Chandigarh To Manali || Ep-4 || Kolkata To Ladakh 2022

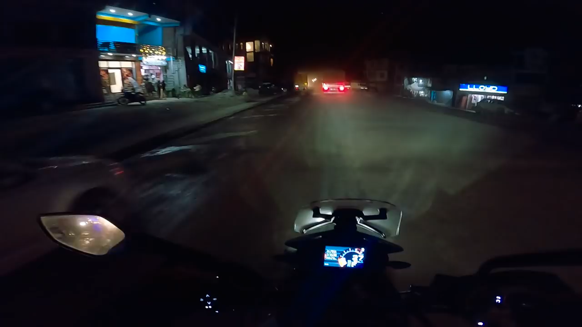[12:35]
এই পকোড়ার দোকানে আঙ্কেলজি বললো সামনে নাকি রাস্তা ভালো হবে, দেখা যাক।
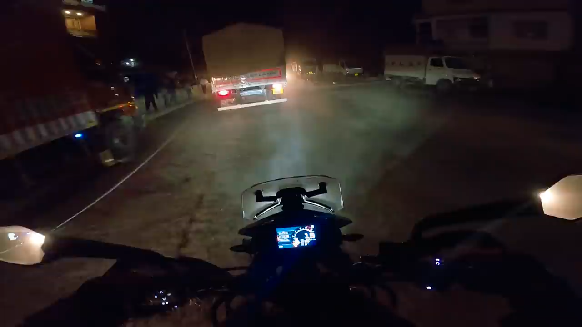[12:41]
অট থেকে বেরোনোর পরে আমরা 20-25 কিলোমিটার চলে এসেছি মানালির সামনে, দেখাচ্ছে 49 কিলোমিটার।
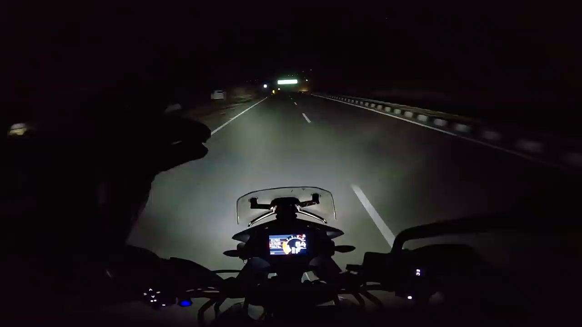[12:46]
আর এই 20-25 কিলোমিটার বললাম রাস্তা মোটামুটি ভালোই ছিল, কিন্তু কিছু ডাইভার্সন ছিল রাস্তায়।